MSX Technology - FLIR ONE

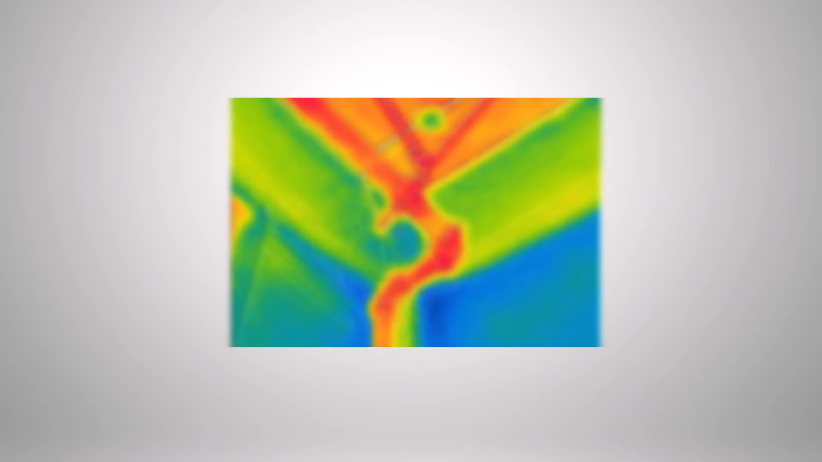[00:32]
To solve this issue, the FLIR ONE uses two cameras.
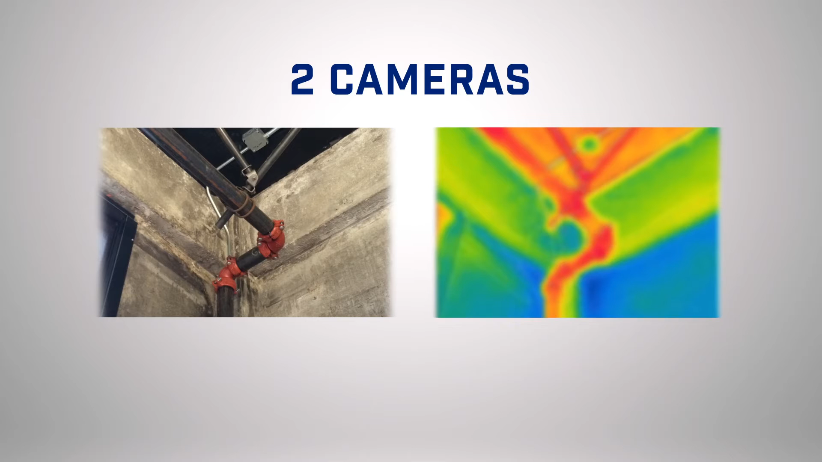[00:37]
One to provide the thermal reading, and the other to capture an outline to give the image more context.
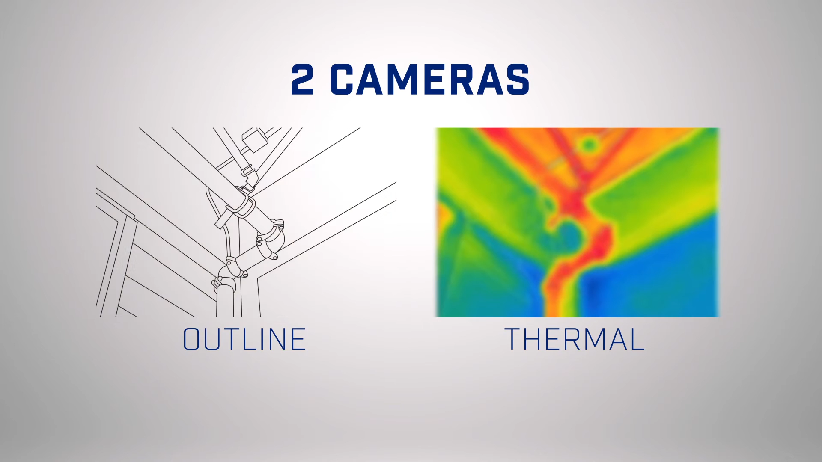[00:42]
It then blends the images together using our one-of-a-kind MSX technology.
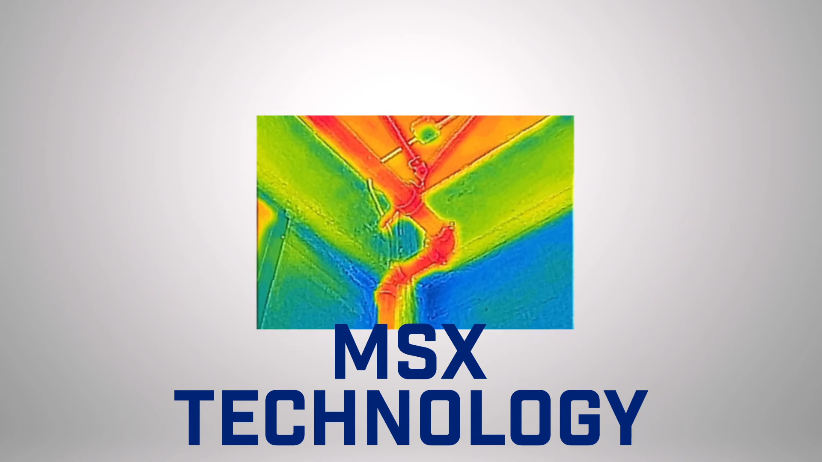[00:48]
So instead of just seeing a big, colorful thermal blob, you actually get a detailed outline of an image.
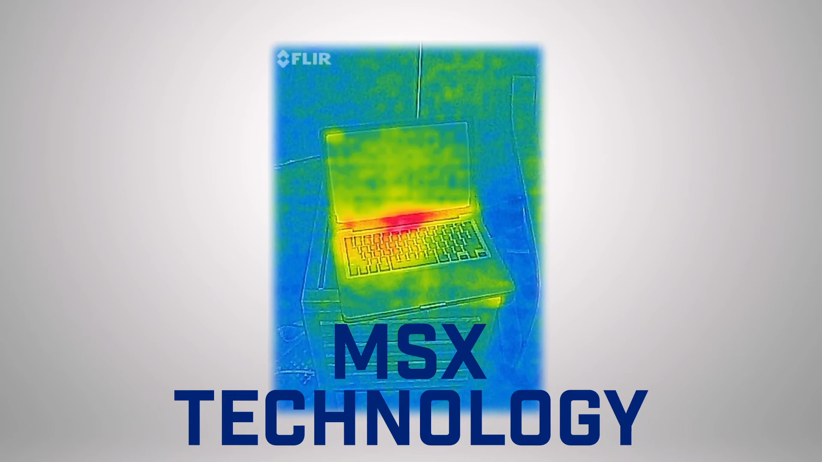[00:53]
With MSX, the FLIR ONE outputs the highest quality thermal image, capturing what nothing else can.